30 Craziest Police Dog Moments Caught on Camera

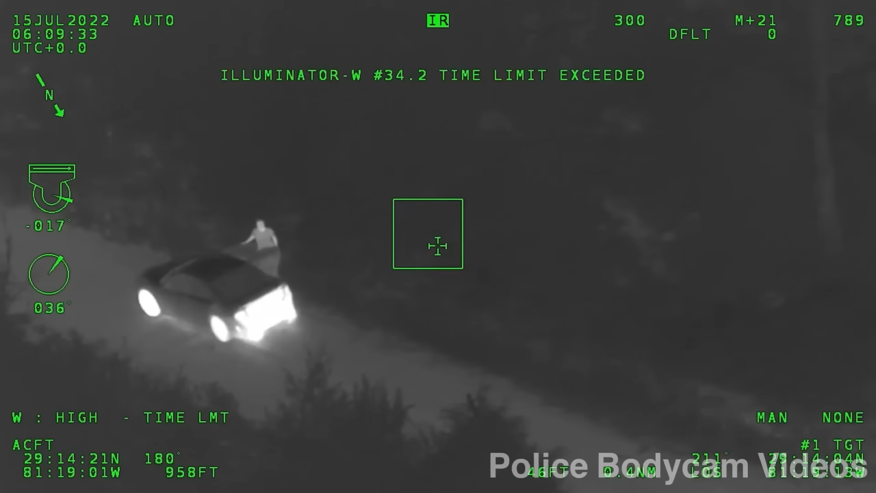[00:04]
Passenger is out of the vehicle. Okay.
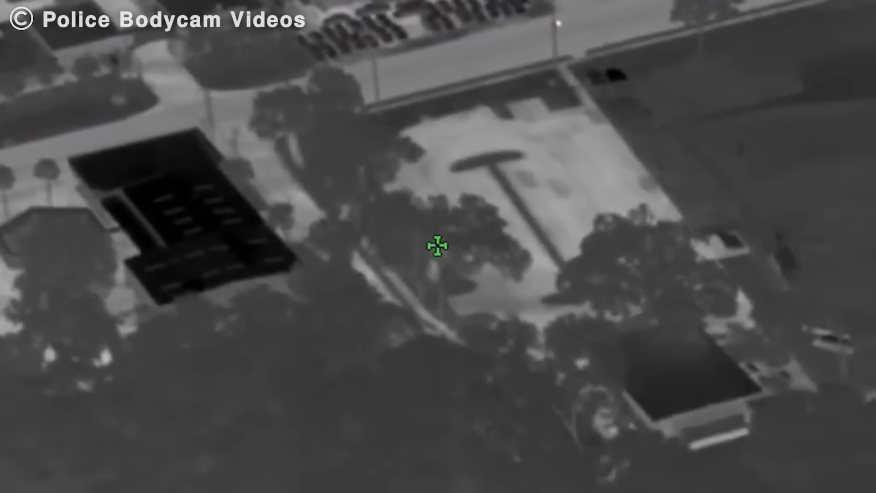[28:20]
Just before 2 a.m., Air 1, on proactive patrol, spotted a vehicle driving recklessly in Daytona Beach.
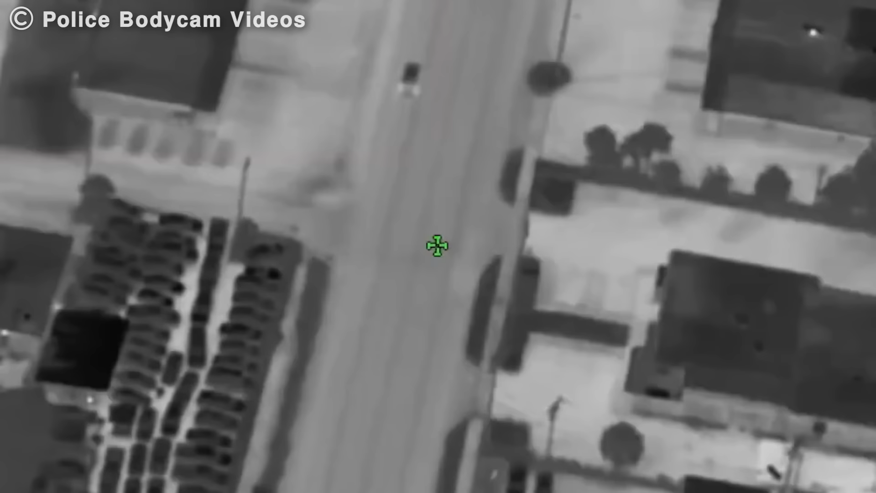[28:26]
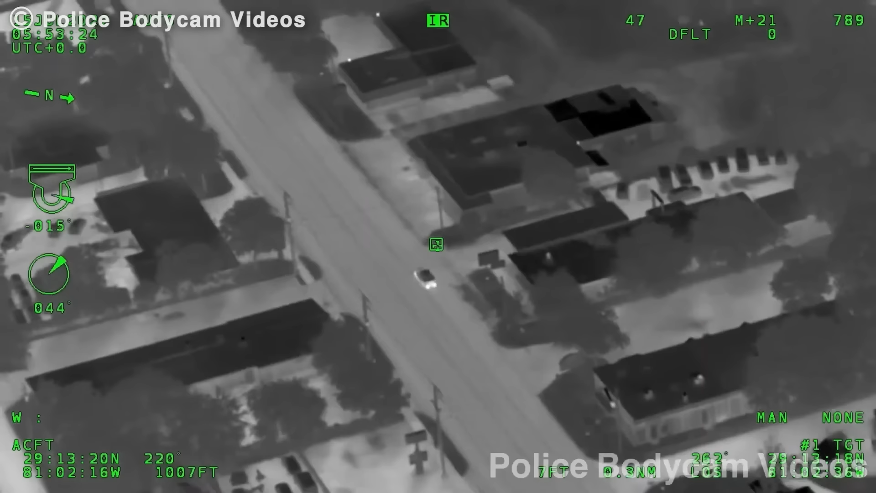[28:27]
A deputy attempted a traffic stop, and the vehicle fled at high speed,
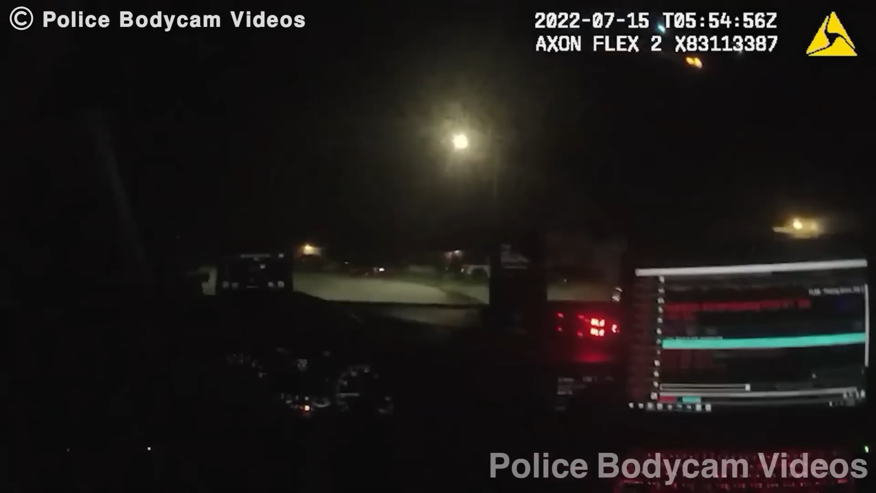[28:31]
heading out of Daytona Beach into northwest Volusia County,
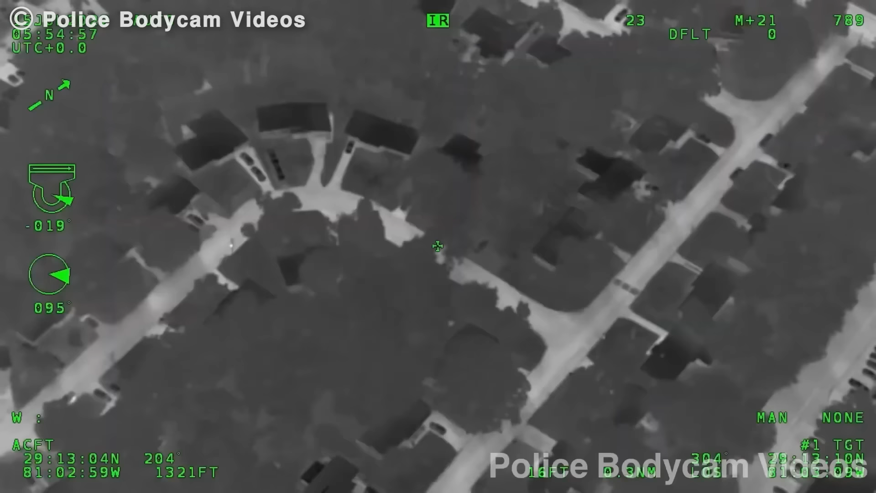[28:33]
with a helicopter following overhead and police in pursuit. Okay, they are parked at the 90 degree turn. Passenger is out of the vehicle. Okay, how many occupants we got here? One. After a few minutes of driving, the suspects abruptly parked in the middle of an isolated road and fled the vehicle on foot, attempting to escape. However, their plan did not succeed. You in the white shirt, start crawling!
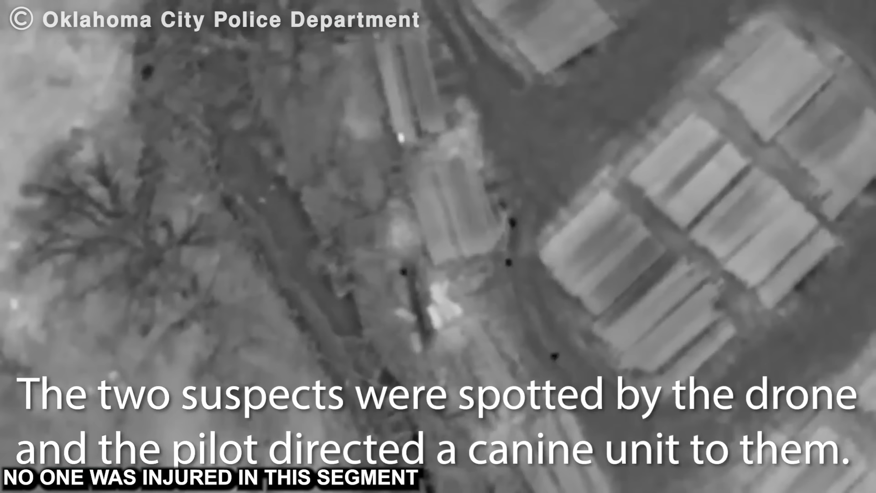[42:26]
while the second required the K-9's intervention, putting an end to the criminal activities.